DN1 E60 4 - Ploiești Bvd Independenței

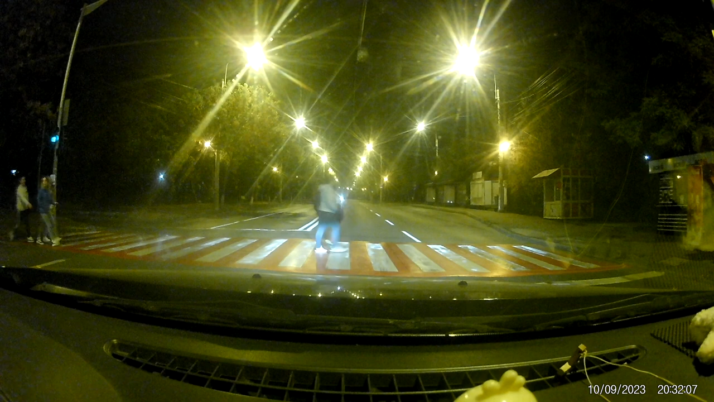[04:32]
Pe lângă faptul că țipă și urlă, a uitat pe locul, că s-a dat și la parchetul militar București. Mergeți acolo să aflați despre ce trebuie. E roșu, e roșu. Ah, acum s-a dus și mai mult asta. Fii rai tu cu dusul. Cred că a dat verde, da.